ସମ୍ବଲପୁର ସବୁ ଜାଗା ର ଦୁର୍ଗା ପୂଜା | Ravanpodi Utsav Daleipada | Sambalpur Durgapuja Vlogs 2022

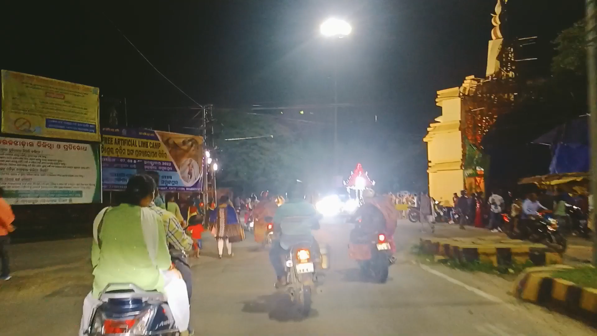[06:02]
ଇଟା ଜେଲ୍ ଛକର ଡେକୋରେସନ୍, ମାନେ ଦୁର୍ଗାପୂଜା, ଆଉ ଆମେ ଯାଉଛୁଁ ଗୋବିନ୍ଦୁଲା।